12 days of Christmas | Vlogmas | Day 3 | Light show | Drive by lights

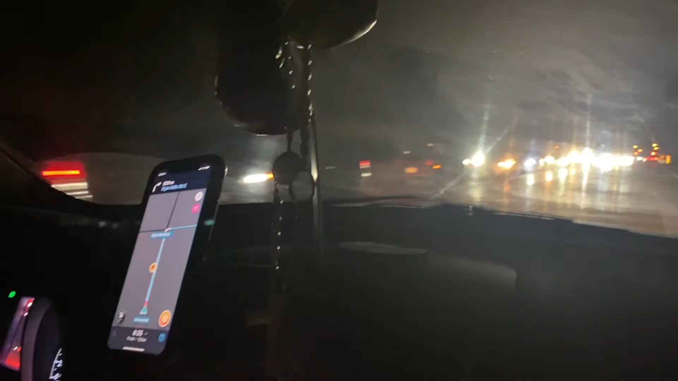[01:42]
guys this is the line to get in so i guess i might as well tell you where we're going we're going to a light show and yeah we passed it literally ages ago ages so hopefully we actually get in so i have something to show you guys because that's all my vlog consists of really but the line is here this
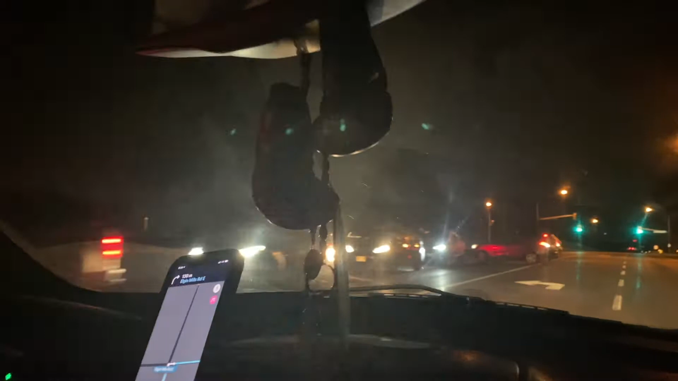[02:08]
is the end of the line at the end of the street it's crazy just turning around like everyone else